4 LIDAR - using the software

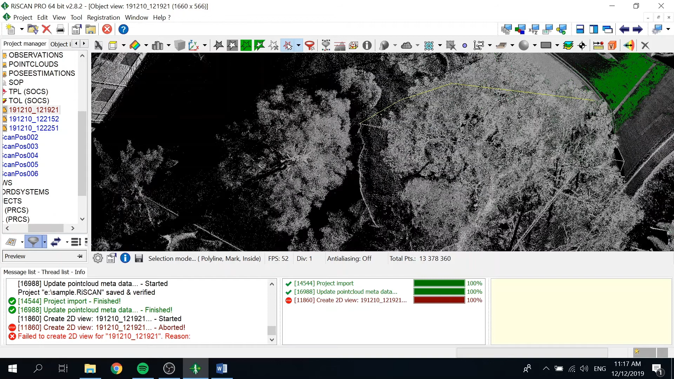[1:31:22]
整棵这个树啊，我 right click 的话 example 说我 select 整棵树，我不要动到这个点了，我可以 copy 去一个 section， 所以我 work on that point block， 但是 affect on the 已经 register 好好的 point block。 OK OK， 所以不用去沟通，我做错要重新再做。 Okay.
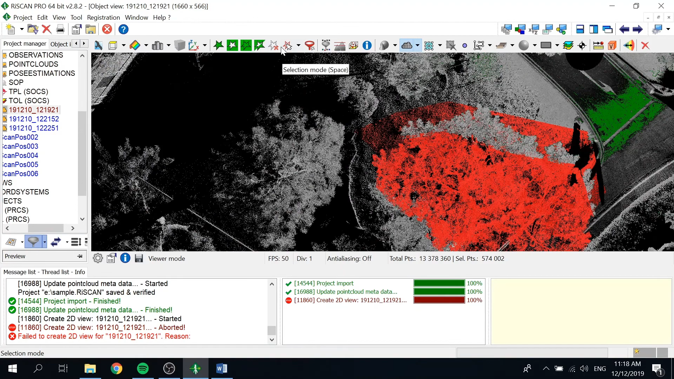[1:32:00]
刚才那个 dashboard 是什么意思？那个 gradient max dashboard 是什么意思？ 那个是 show 你那个 梯度吗？颜色的。这个是什么？
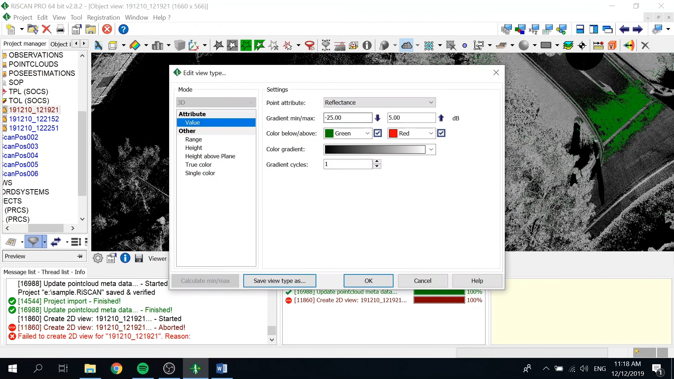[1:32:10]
它叫 view 比较深。 This is a viewing thing, right? For visual.
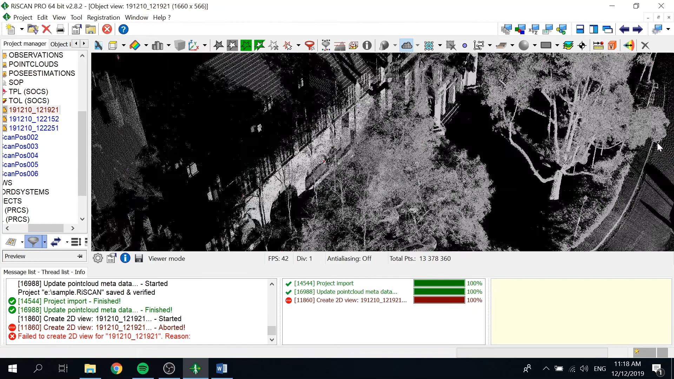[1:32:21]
变成这些我们没有 看到， 但是有一个情色，嗯，这个情色不见掉， 就没了。 是还在的， 关那个在。这个你看的是看不到。
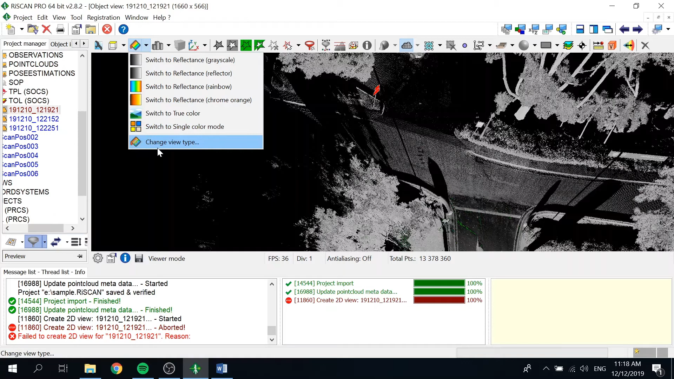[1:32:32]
哦，它改的是显示效果。 显示效果。 哦 ，OK。 换思路，很明显。 哇。But why is it showing? There's a less reflective.
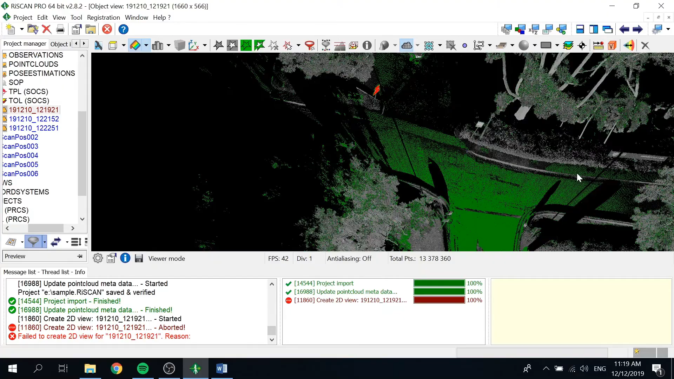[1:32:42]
你可以。在那边的安排，那个地方也是。
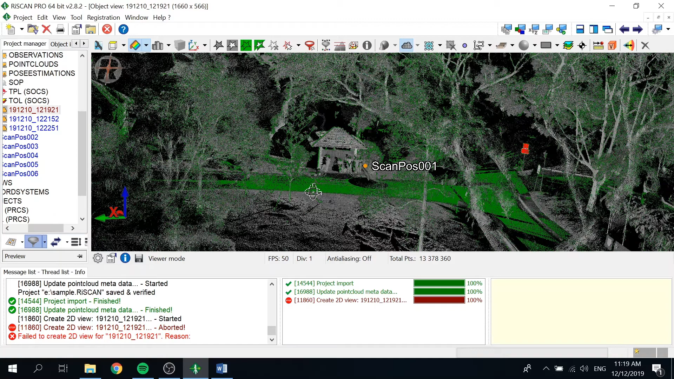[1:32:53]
Press I， 你 press click， 所以这边会有 show 你 pick 那个 point 啊，它 reflect 多少？
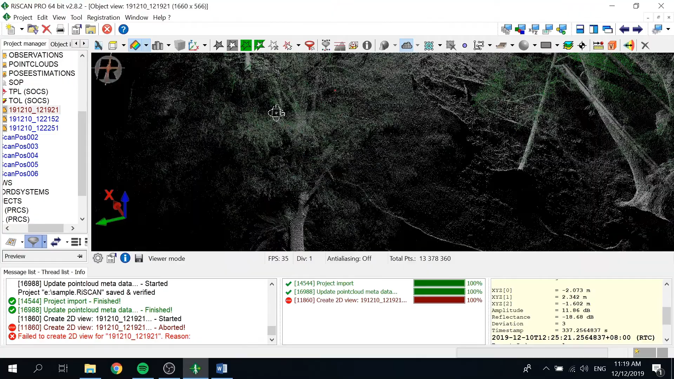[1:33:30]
对啊，现在电脑下。But it's just a viewing thing. Okay. 为什么这个 reflection 还有单位啊 ？Reflections 为什么它有单位 dB？
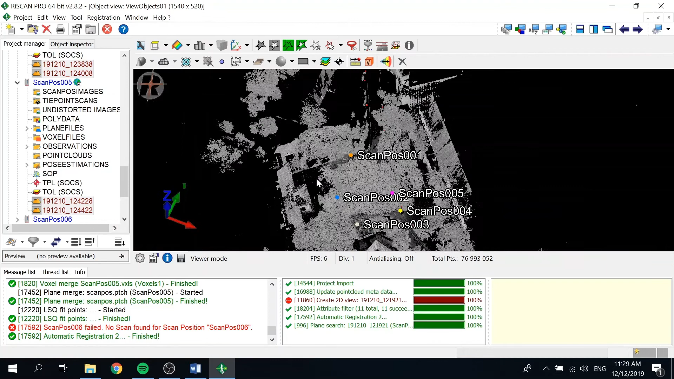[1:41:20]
unregister, you can kind switch to single color. So, each scan position 不同颜色，你可以去看。 这个 是在对的地方。
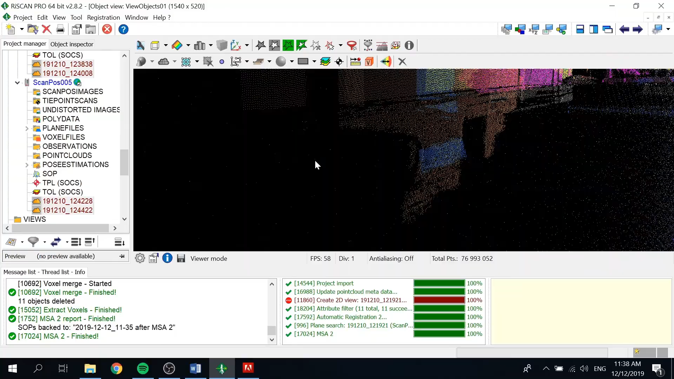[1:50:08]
register 到没有，我们可以找这个。你可以这样比较你看 eyeball 或者是 crop your area，
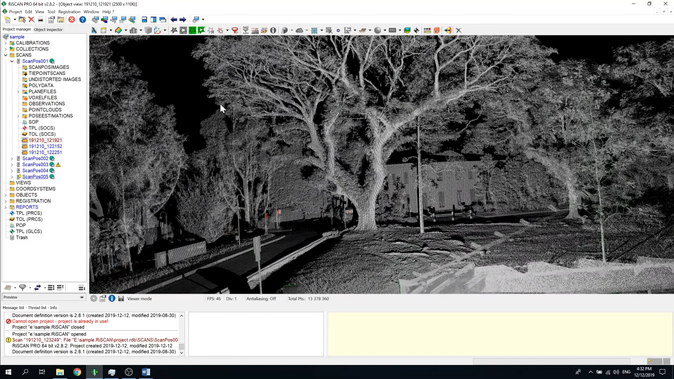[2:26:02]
我靠，这个不是 true color， 因为刚才 不过那时候是没有 save 到，所以对吧？这个是那个没有 save 到，这个是刚才那个 sample 对吗？ 是这个吗？我都不懂。 这个有 calibration， 因为你们是应该没有。